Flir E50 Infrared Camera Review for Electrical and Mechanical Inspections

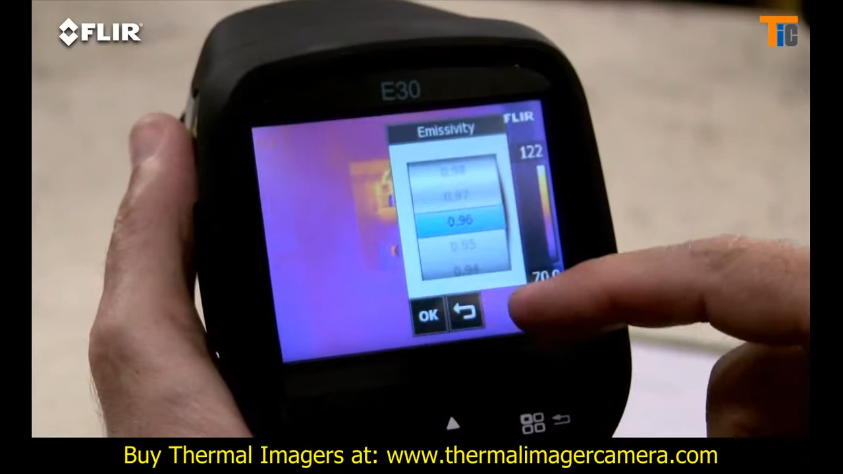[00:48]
Plenty of color palette choices for the best definition.
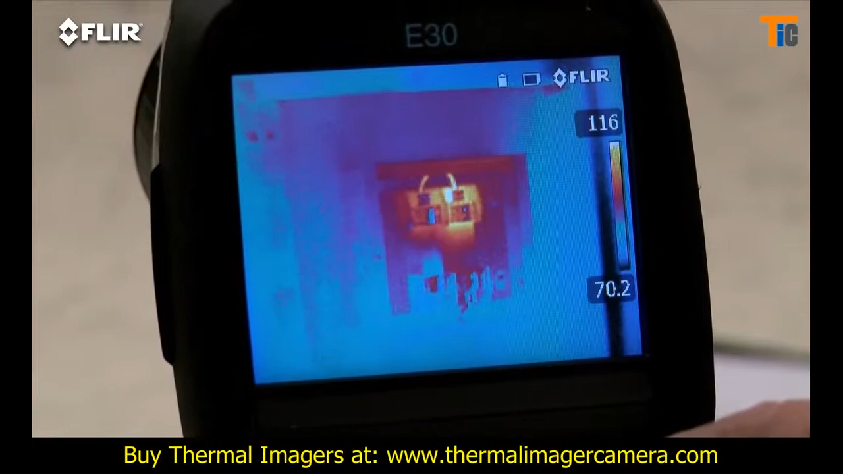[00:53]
A moveable spot meter, area box and so on.
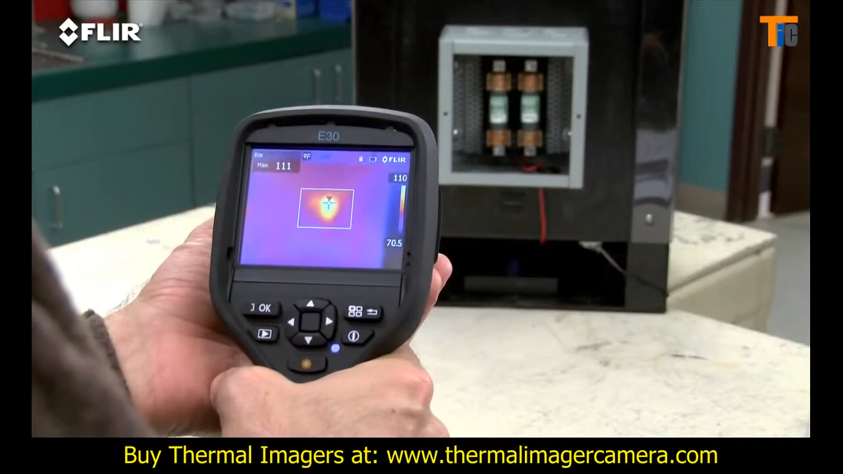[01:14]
Very important for detecting accurate temperatures. E-Series has interchangeable lenses too.
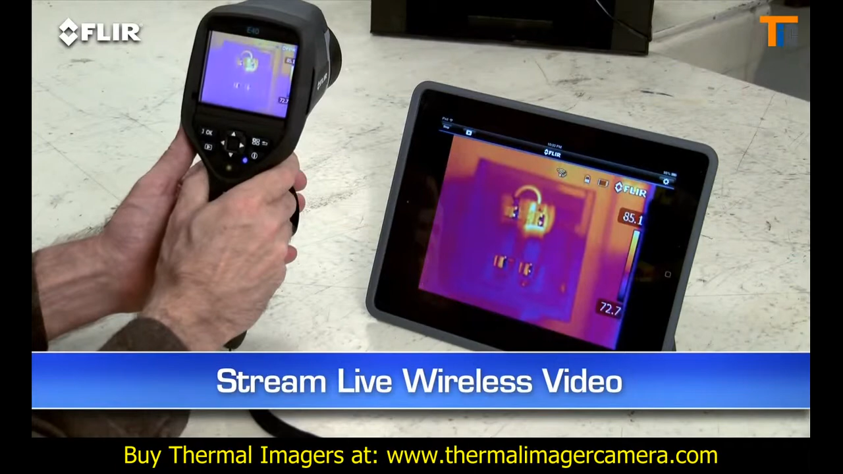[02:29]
wirelessly so others can watch along easier from a distance to see what you're finding.
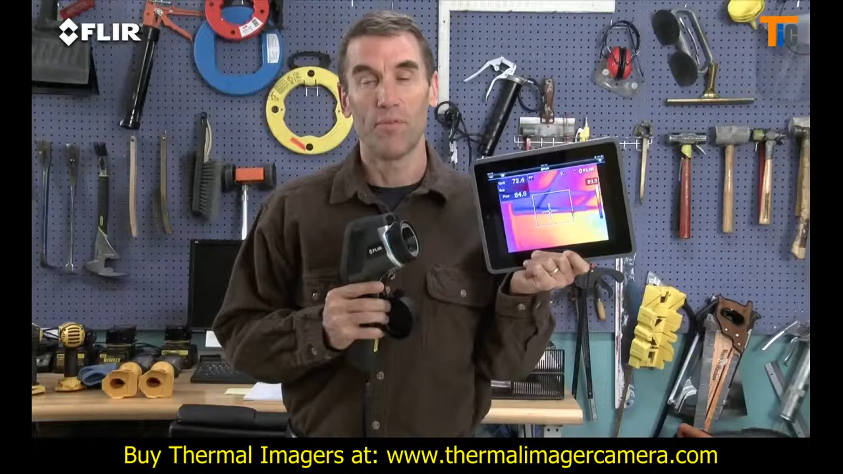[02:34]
Very practical around the plant. Safer too in hazardous areas.
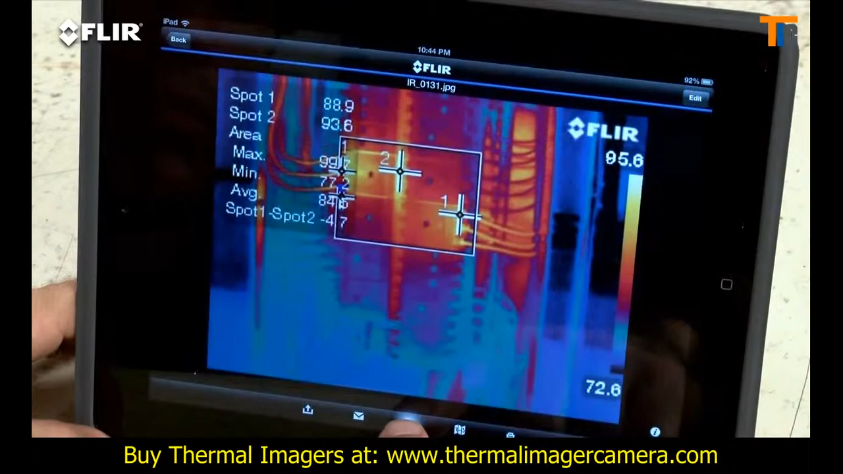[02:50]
Even create a simple report on site and send it off in an email. This is huge when you need to share findings with decision makers and repair teams right away, because you don't always have time to head back to the office.
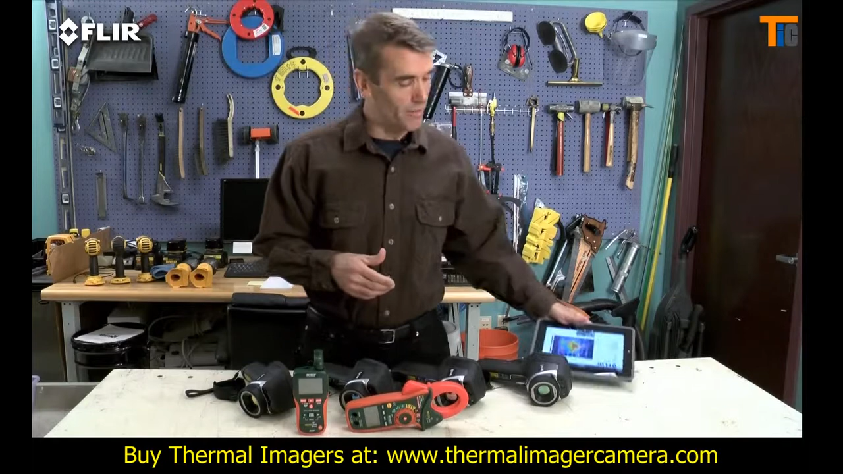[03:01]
You can also connect via Bluetooth to a wireless headset to record voice annotations
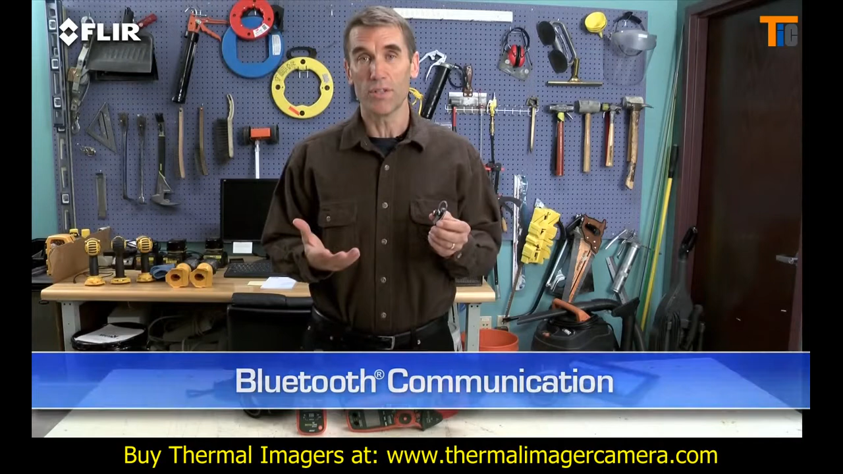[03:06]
and to X-Tech meter link equipment so you can embed electrical load data into your thermal images as you capture them.
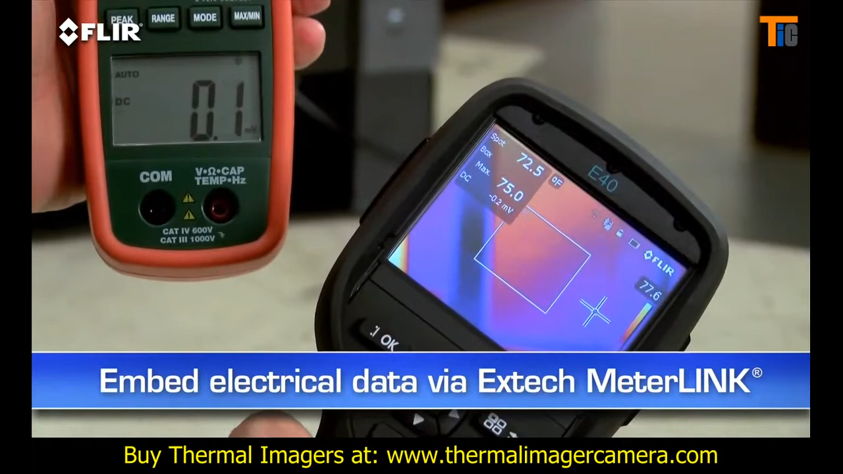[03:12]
A must have for measuring more than just temperatures. This is extra information that shows up automatically in reports. Other features? A higher-res visible camera.
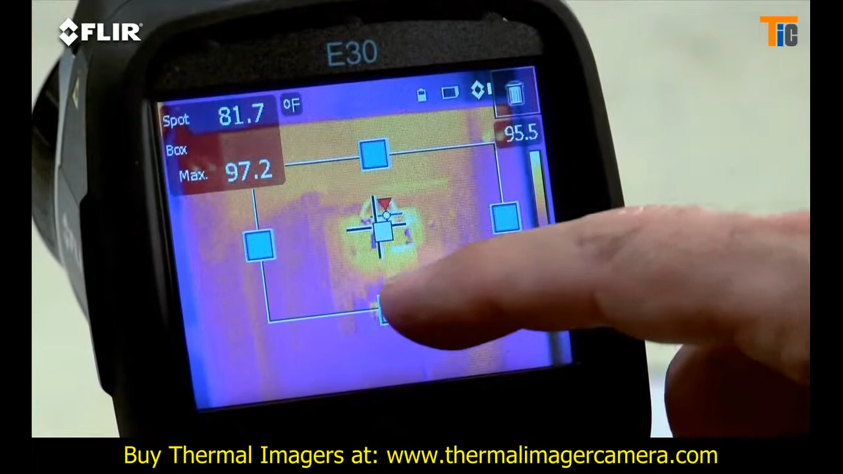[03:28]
On screen: spot 81.7°F
Plus, you get picture-in-picture, another good way to reference the location of problems. Now, if you want all this but you need more than double the thermal resolution and even higher sensitivity,
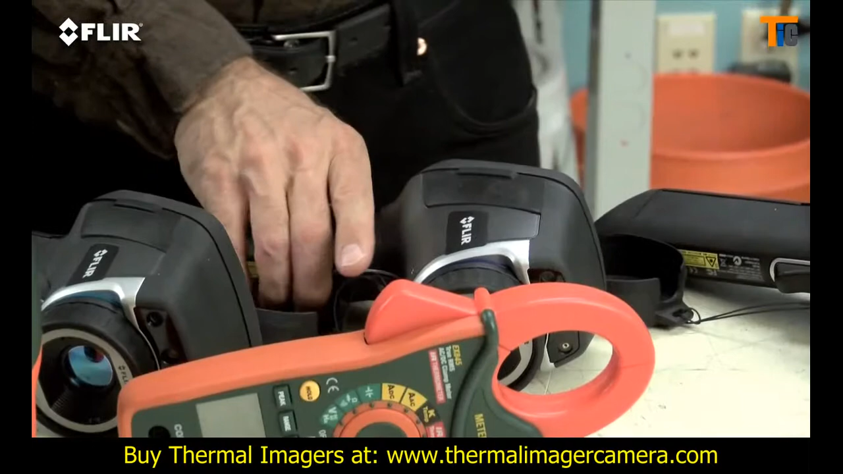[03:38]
then the E50 is a better fit. Now, of course,
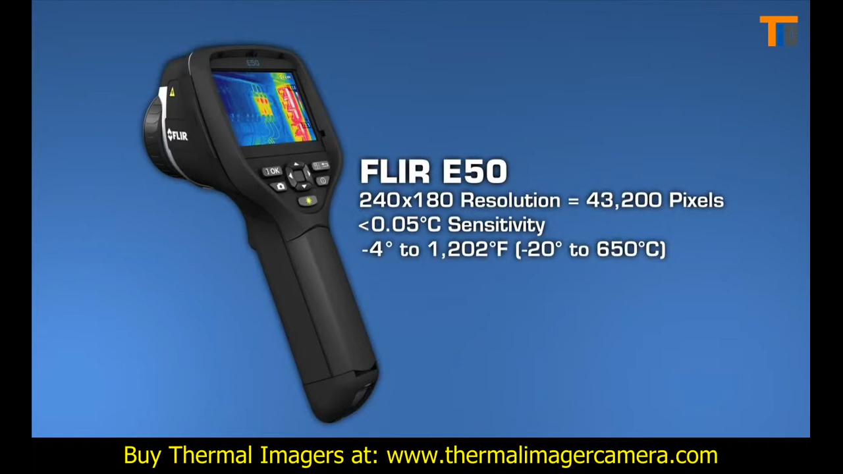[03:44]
more pixel resolution means more detailed thermal images and greater accuracy when you're scanning targets farther away.
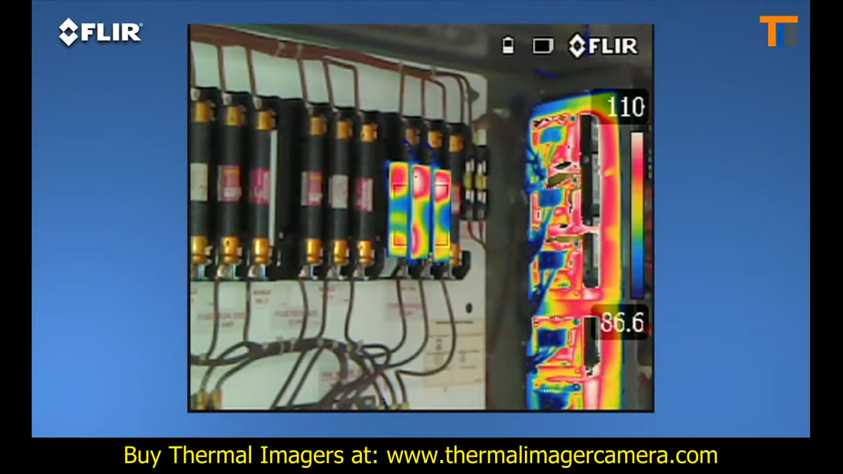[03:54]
plus thermal fusion so you can isolate and blend just the hot or cold areas in the scene. And here, we have the ultimate E-series camera, the E60.